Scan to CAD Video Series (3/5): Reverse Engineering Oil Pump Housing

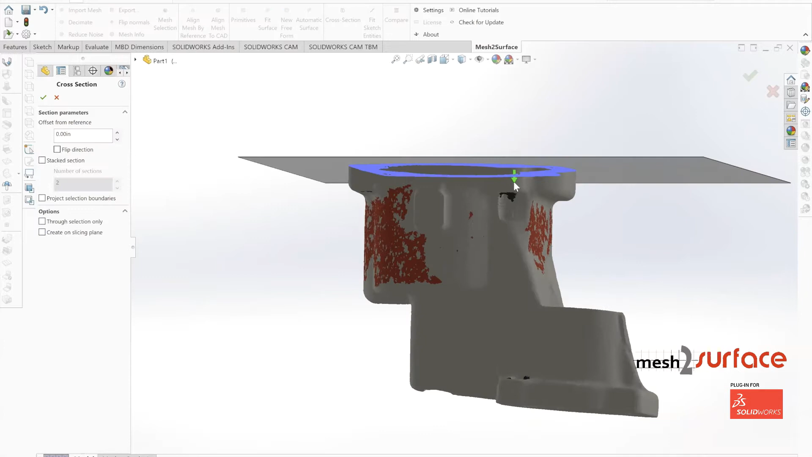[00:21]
concepts that we're looking at for reverse engineering mechanical parts
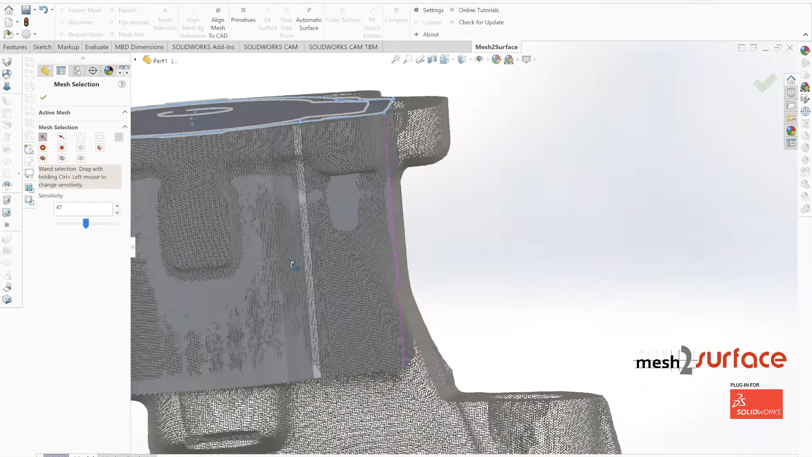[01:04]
use the same sort of core concepts of building out cross sections and mesh the surface
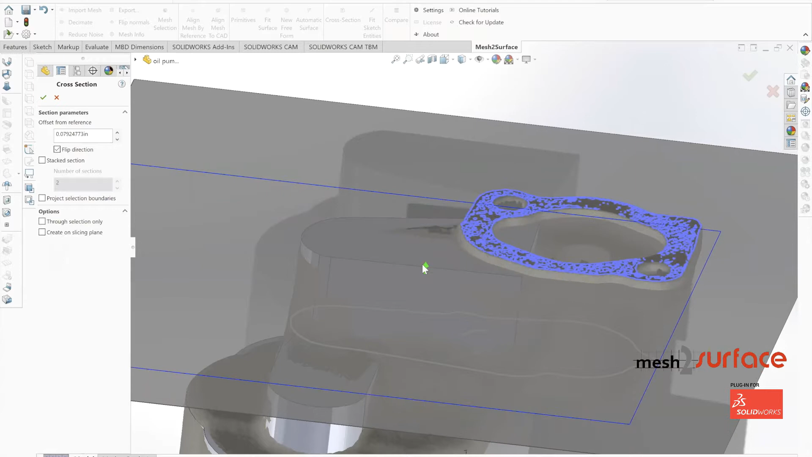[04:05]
so we'll just build out another cross section here we'll go ahead
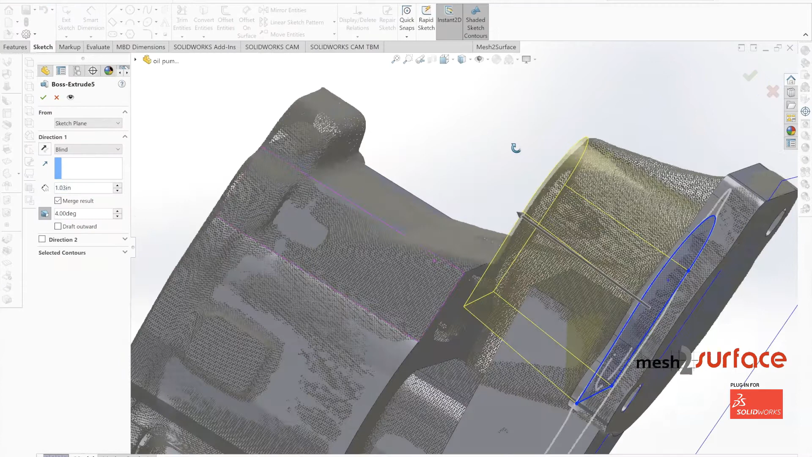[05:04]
for this draft we're actually going to have to do a few things to tie that into the remainder of
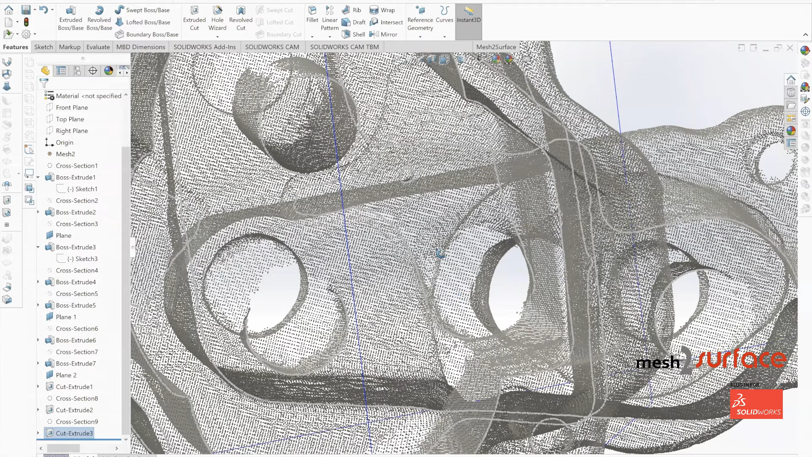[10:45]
and look at any portions of our part that we may need to go back and to adjust
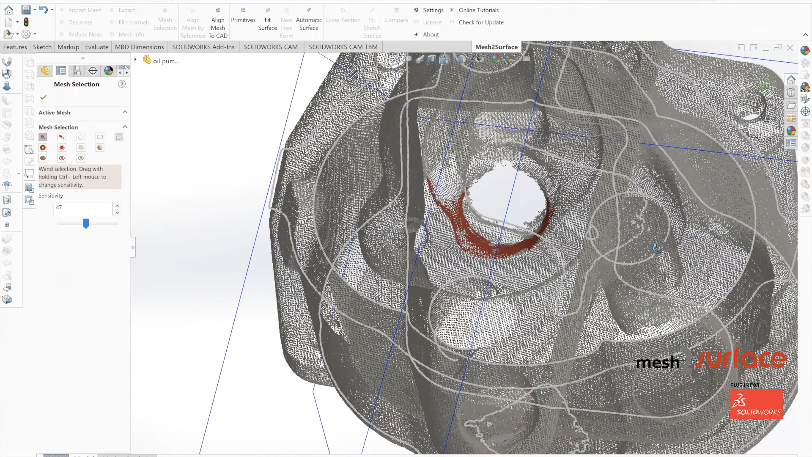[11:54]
what we're going to do is we're simply going to highlight as much of the cylinder from the top and the bottom positions as we can and once
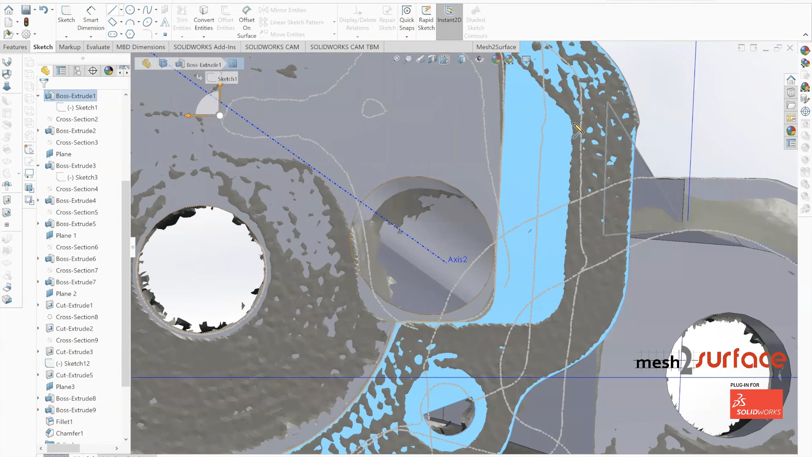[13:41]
and we'll sketch that portion of our part out making sure that everything's nice and clean and accurate to where it should be and then we can go ahead and just use that profile there to cut
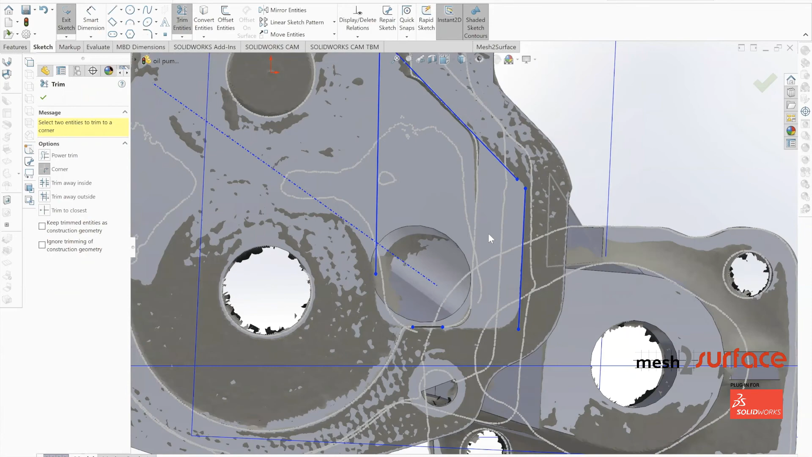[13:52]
away that surface down to the depth that we need it and once we